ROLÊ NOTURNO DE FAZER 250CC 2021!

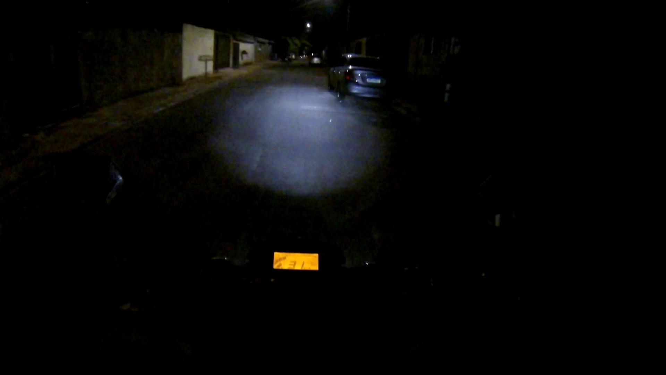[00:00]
E aí galera, beleza? Júlio aqui pra mais um vídeo com vocês e hoje estamos aqui ó
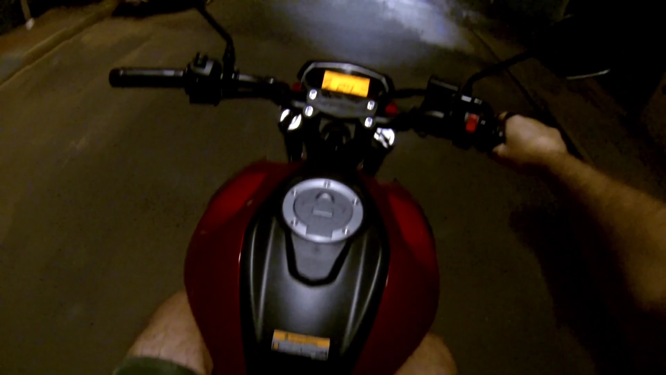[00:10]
O rolezão noturno de Phaser 250 mano Fechar a viseira aqui, a moto tá meio fria ainda e tal Mas de boa por enquanto,
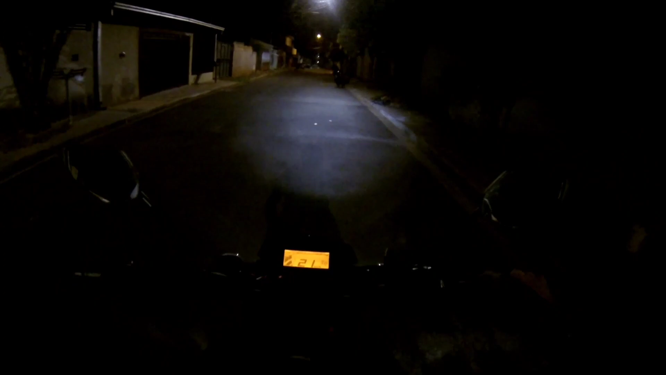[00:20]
vai dar uma esquentadinha, vamos ver se tá gravando também aqui A gente não dá pra ver nada Tudo escuro Vamos acelerar o Feizão
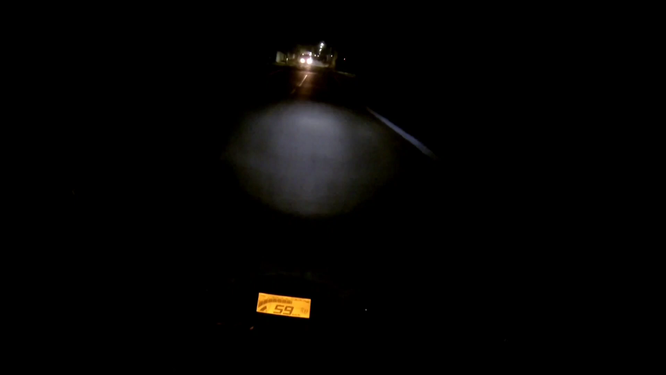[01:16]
Agora deu esse tiro aí, mas é normal do escape A Phaser ela tem esse botãozinho aqui pra desligar né, cortar corrente Vou esperar aqui Ó,
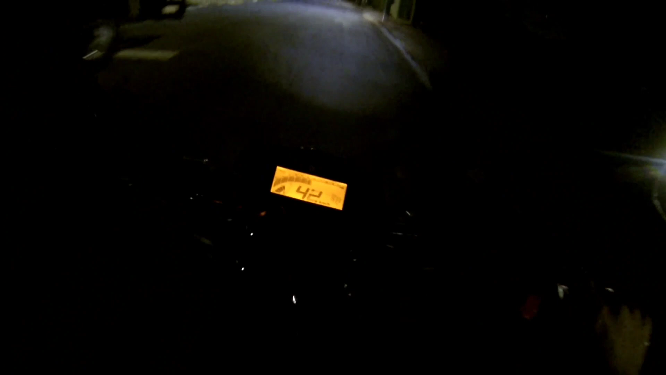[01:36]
ela tem um botãozinho aqui ó Então não precisa desligar na chave, só que mesmo assim Mesmo desligando aqui, ela não dá tiro não Ó Tá vendo ó Tá vendo ó Ela original não dá tiro, não sai fogo Nem nada Pra fazer a Phaser sair fogo Que nem eu já vi
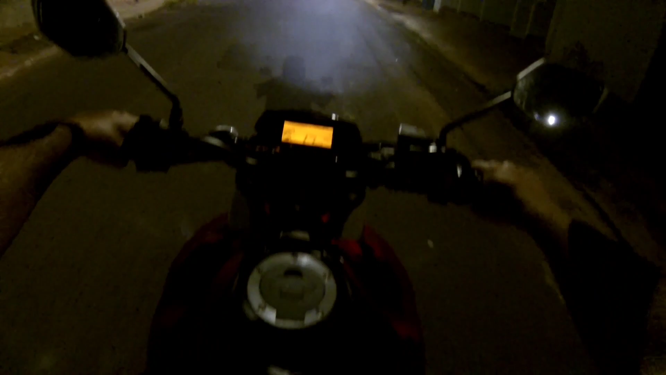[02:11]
a Phaser igual a minha saindo fogo no escape Dando tiro e tal Só que pra fazer isso tem que fazer remap galera A minha tem um escapezão esportivo né Escapezão da Max
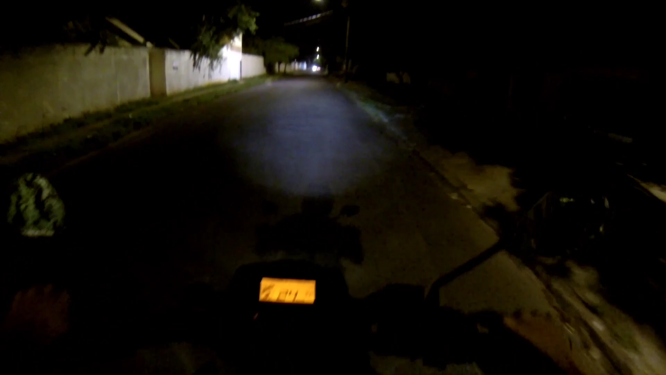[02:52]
Galera, acabou de parar de gravar aqui mano Tá gravando se eu sei o barulho da câmera Eu não sei até como que eu escutei o barulho da câmera né mano Com esse barulho desse escape aqui Mas voltamos a gravar aqui agora Tinha parado de gravar mano
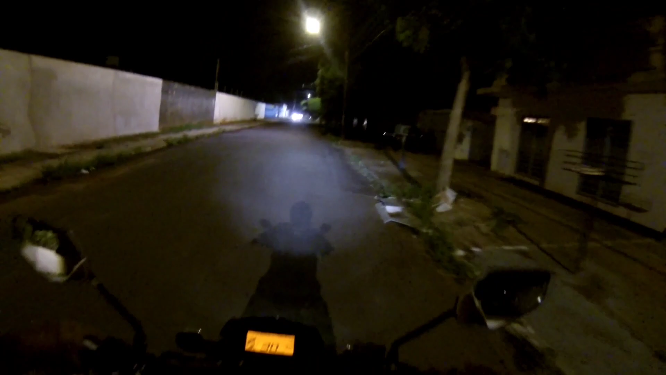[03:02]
Vamos ver como é que tá aqui, se tá gravando certinho Como é que não dá pra ver nada cara
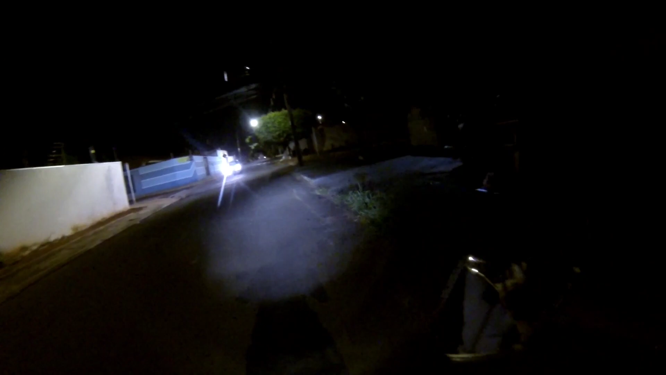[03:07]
Vamos ver aqui, aqui dá pra ver
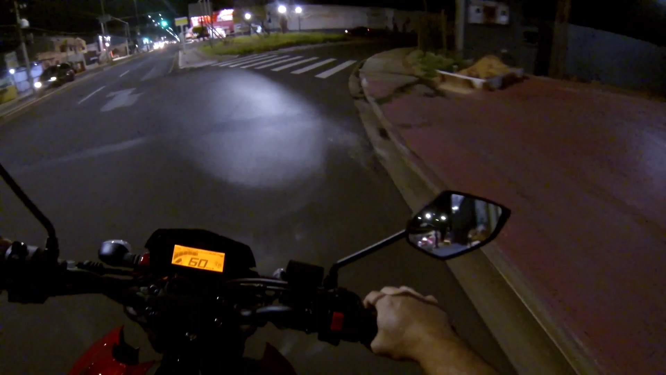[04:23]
Aí eu viro aqui dois caras com uma blitz Isso é louco Vamos pegar aqui
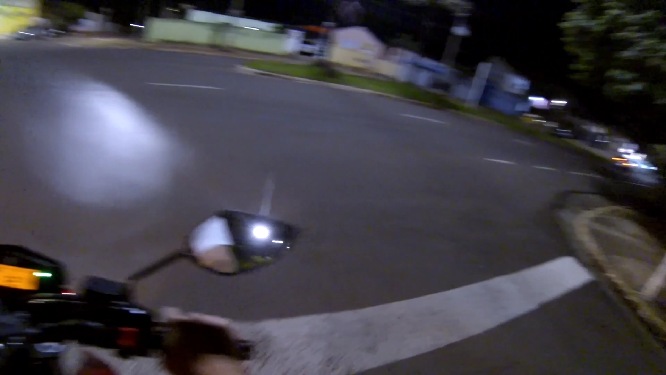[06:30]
Aquele modelão Saver rebaixado com as rodinhas Top mano
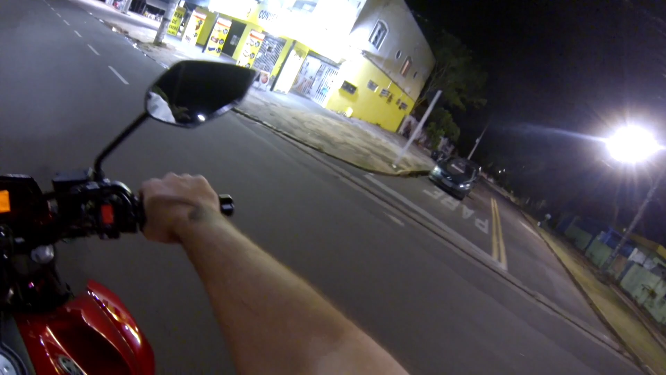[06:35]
Saverinho tá top ali hein Aquela cor ali é difícil de ver aqui na região
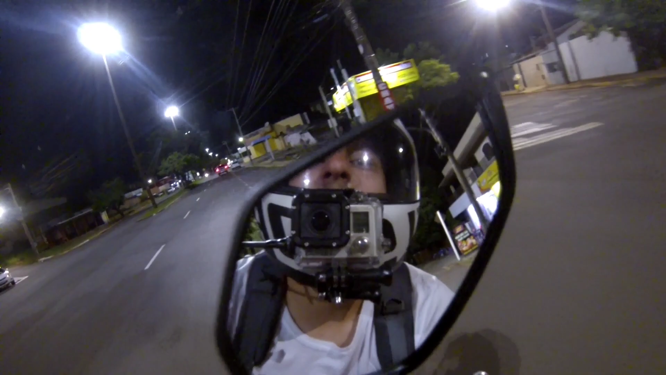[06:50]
Deixa eu ver se tá gravando Poxa esse cara parado no meio do
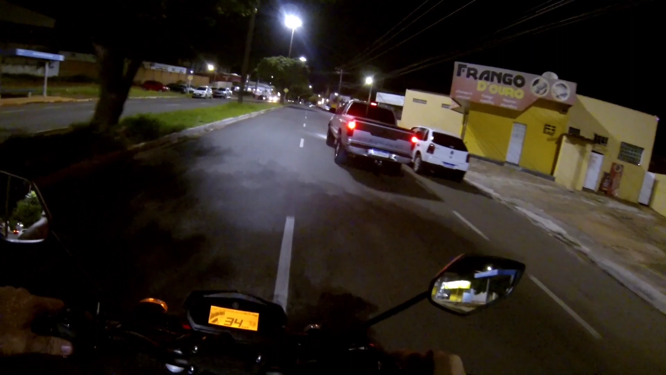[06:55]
Tá parado no meio da rua mano É o dono da rua Cê é louco